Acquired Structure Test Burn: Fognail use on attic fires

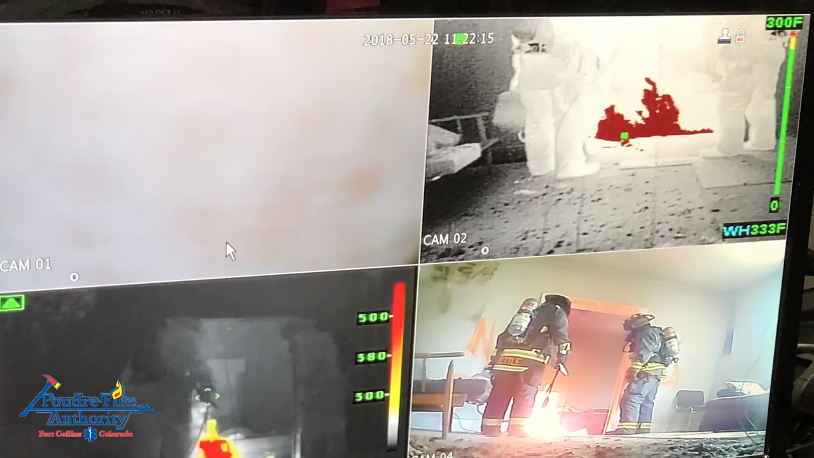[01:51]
On screen: scale top 300°F
The first two were attic fires, the third was a room and contents fire used for fire investigator training, and the final was used to burn the structure down.
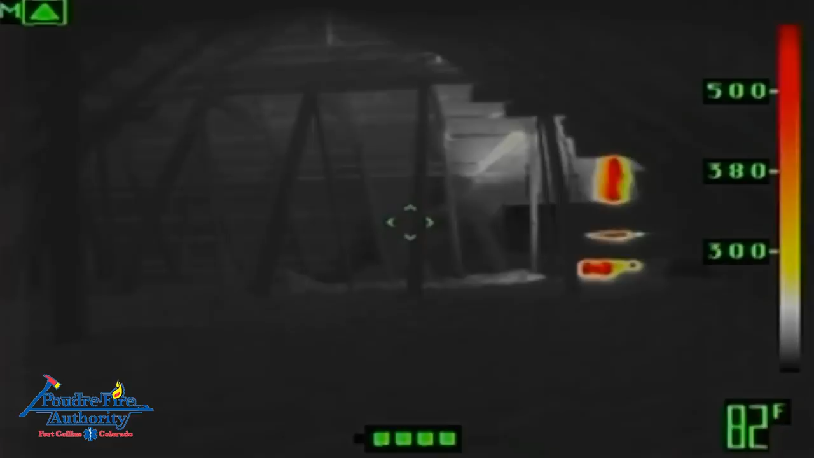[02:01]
On screen: spot 82°F
For the first three burns, three mode thermal imaging cameras were used. As temperatures increase and decrease, you will see the cameras switch between high, mid, and low sensitivity.
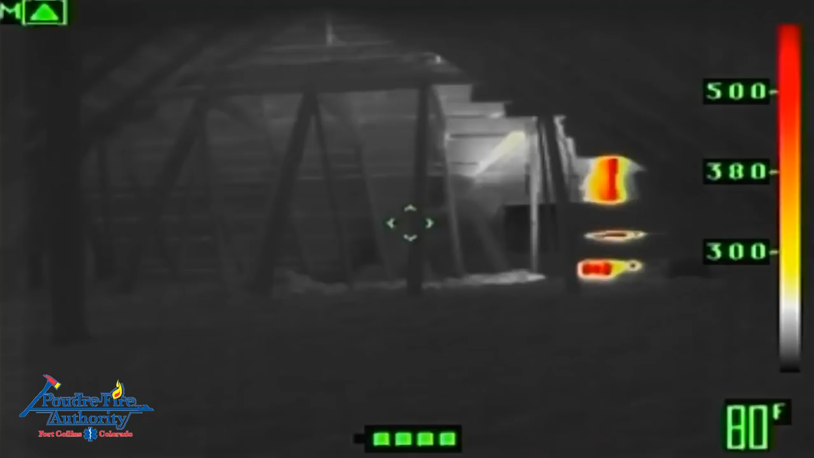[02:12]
On screen: spot 80°F
This is important to understand when watching the thermal footage. The mode indicator is located in the upper left corner of the screen, and each mode will change the temperature range located along the right edge.
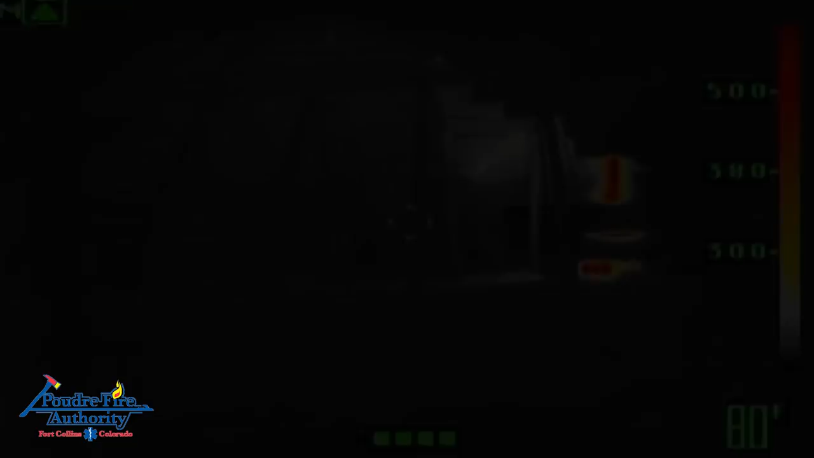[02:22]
Here is an example of a mode switch on the thermal imaging camera as it switches from mid sensitivity to low sensitivity.
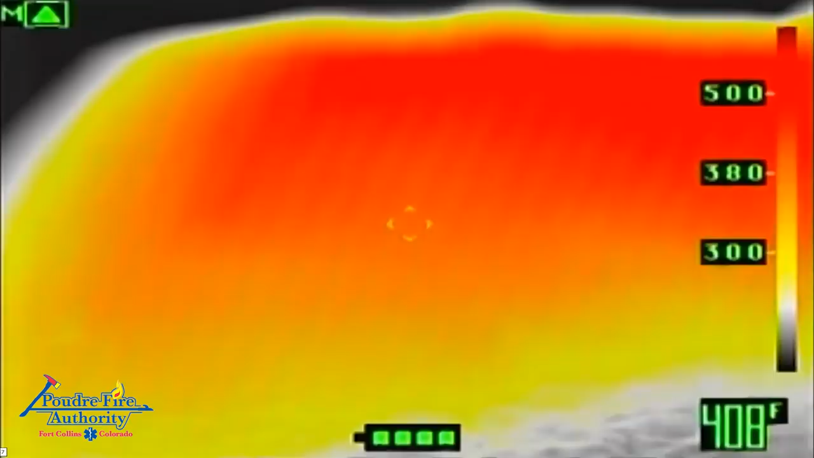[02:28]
On screen: spot 408°F
The overall image appears to be improving or dropping in temperature during this change.
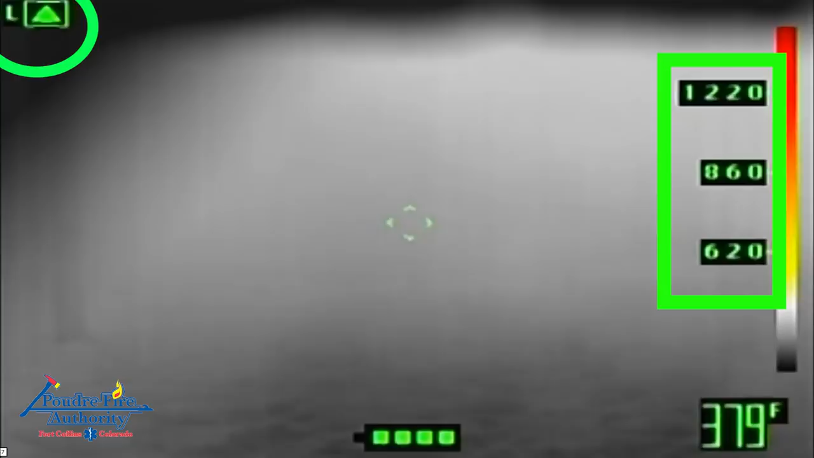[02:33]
On screen: spot 379°F
However, in reality, the conditions are getting worse. This is represented on the temperature scale along the right side when it switches from reading a max temperature of 500 degrees to a max temperature of 1220 degrees.
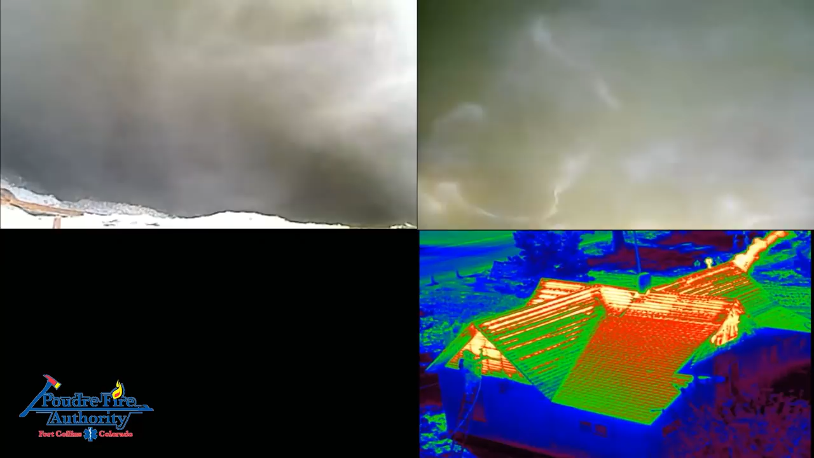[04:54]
In these videos, you will see two internal live camera views, drone footage from the south side, and thermal drone footage from the north. We had a failure of the internal thermal camera for this fire.
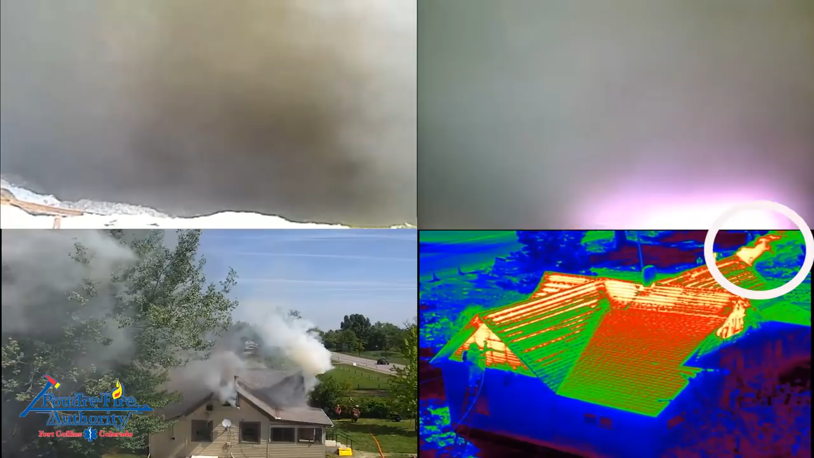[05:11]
you will see a heavy heat signature from the south end gable at the top right of the screen. Once water is flowed, the heat signature goes away.
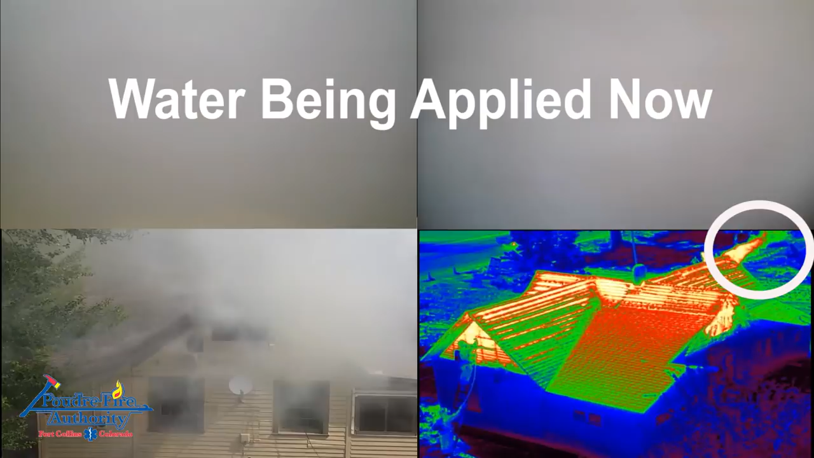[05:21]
The IR heat signature of the whole house and roof will stay the same even after suppression. This again shows that taking thermal readings from the roof decking will not be a good indicator of effective water application for some time. The stored heat in the dimensional wood and asphalt shingles takes a long time to dissipate. On the other hand, using thin attic vents that change temperature rapidly or small holes from underneath gives us a better idea of temperature changes in that space.
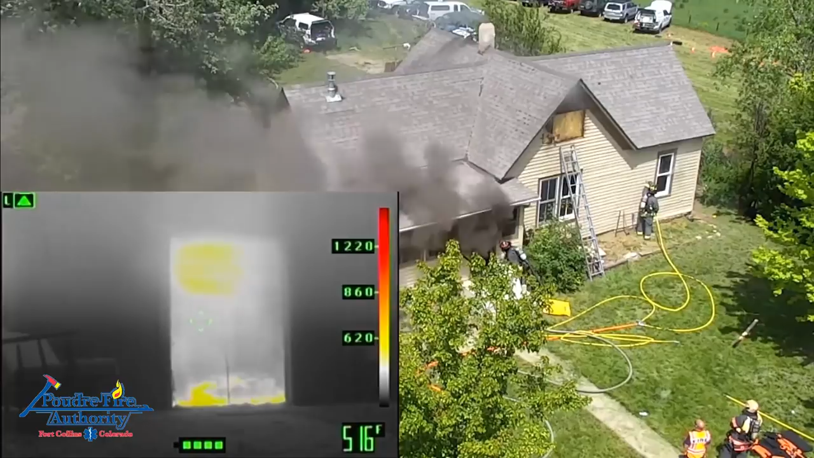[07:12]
Again, this is an indication of the rapid cooling effect of the water application and the contraction of the gases inside the room creating a negative pressure effect.